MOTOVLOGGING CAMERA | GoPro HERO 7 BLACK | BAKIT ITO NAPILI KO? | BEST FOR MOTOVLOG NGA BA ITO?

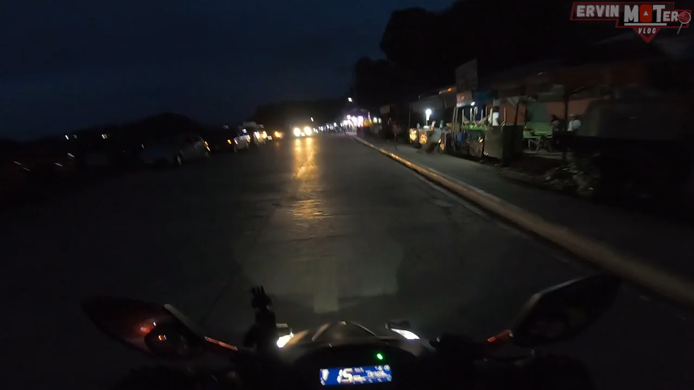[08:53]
kasi may nag-checkpoint din dito. May biglang checkpoint sila dito eh, kaya sumat. Yan.